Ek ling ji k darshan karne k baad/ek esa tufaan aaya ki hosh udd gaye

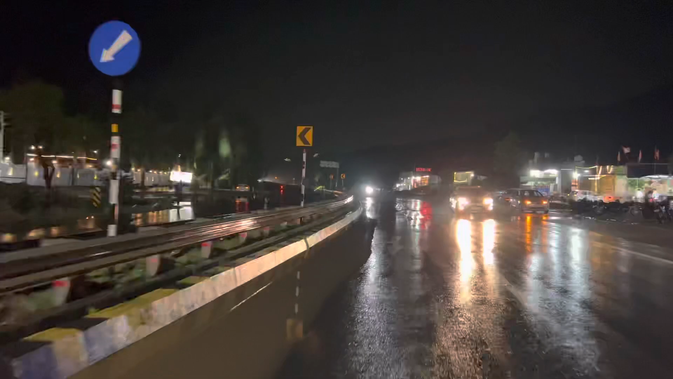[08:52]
एक बाई और आहें पीछे कि यह देखो ऐसा पानी बर गया रोडों पर बबाक बाद के
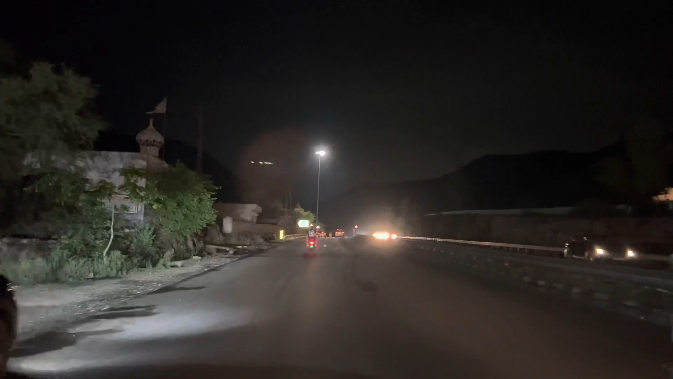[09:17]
थंटी थंटी हवाँ आ रही है क्योंकि इत्ती बैंकर बारिश हुई है